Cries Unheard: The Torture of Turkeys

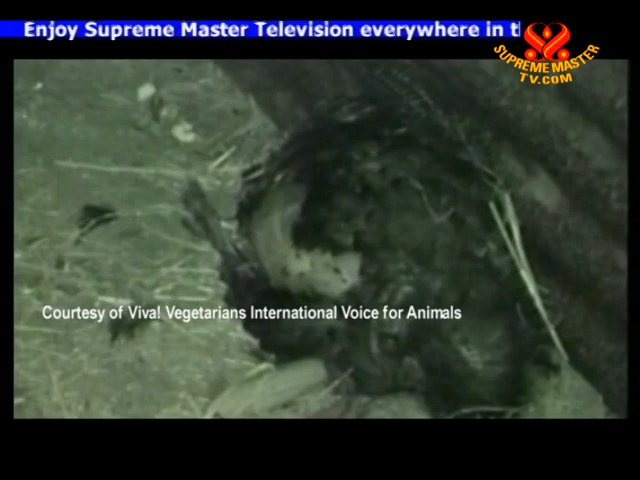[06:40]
You can actually see the pus dripping from this abscessed hole.